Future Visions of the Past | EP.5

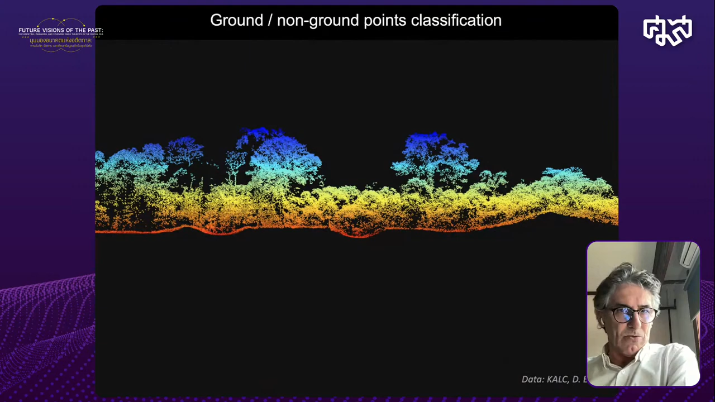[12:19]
so trees, vegetation, ground, and so on.
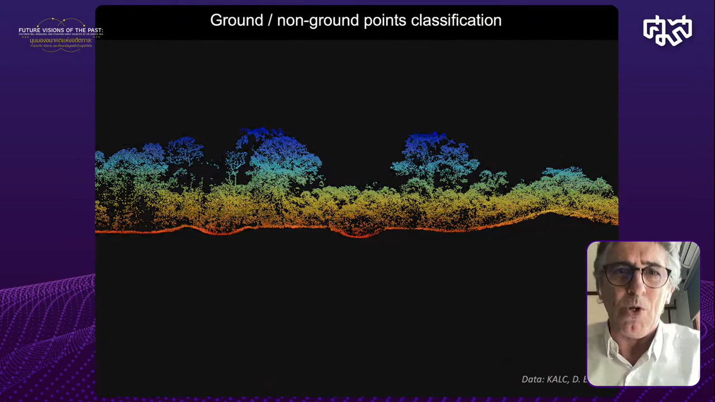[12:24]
And then algorithms are able to classify these points between ground and non-ground points,
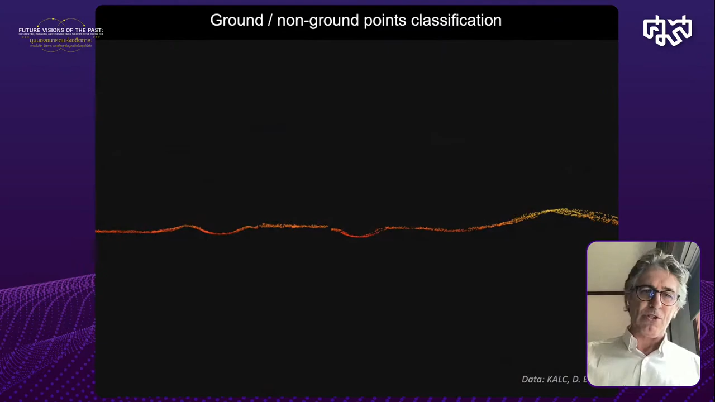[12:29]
so which give us a possibility to identify the ground.
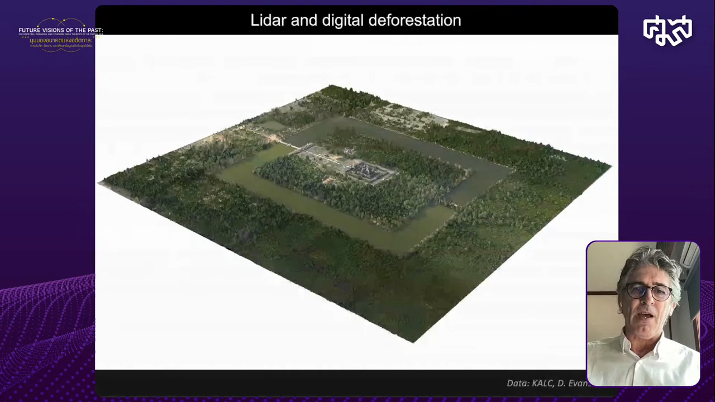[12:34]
And as such, it's a kind of digital deforestation somehow.
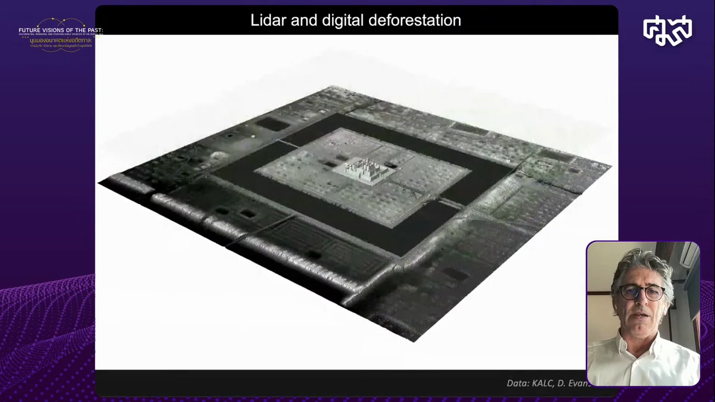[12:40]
It allows us to go to see under the forest through the small gaps of the vegetation, allowing also the production of digital terrain models,
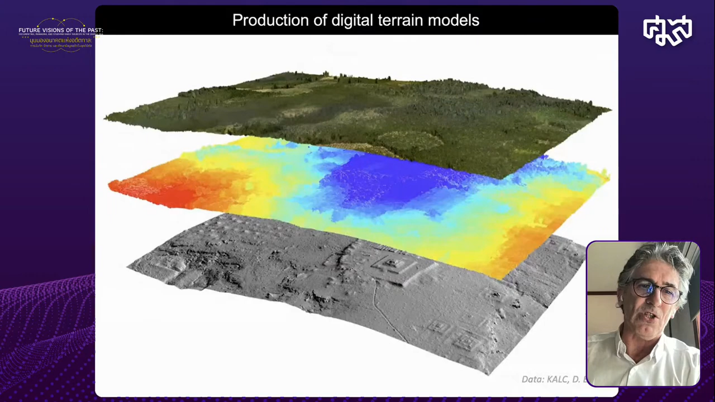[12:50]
which are very handy to identify anthropic structure on the ground. So in the case of Angkor, I will show you some example.
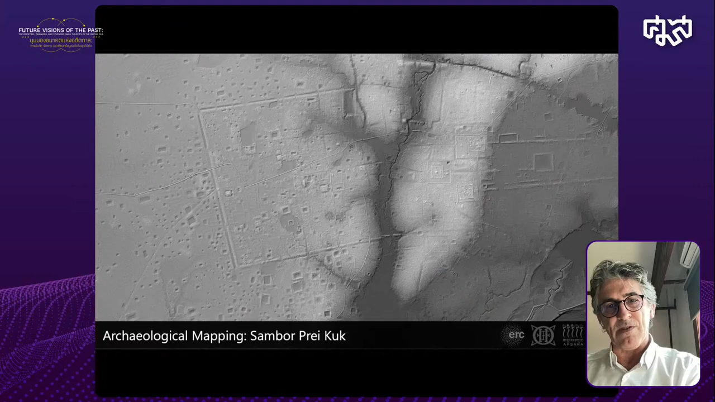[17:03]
This is the LIDAR image, and then the mapping can be proceed.
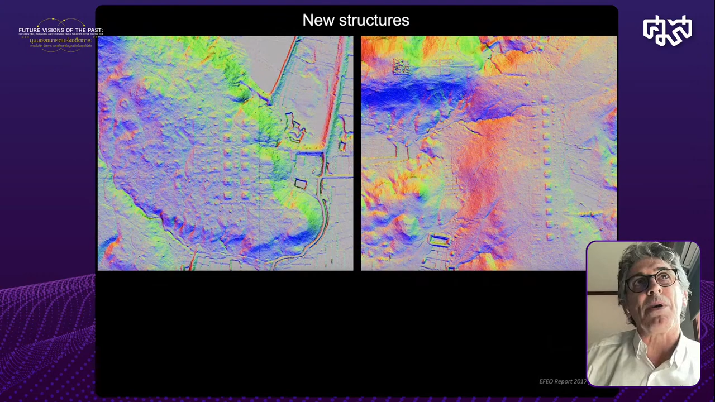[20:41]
which appeared in Thailand during a 2016 LIDAR campaign, which remained so far unpublished and to which we collaborated at that time,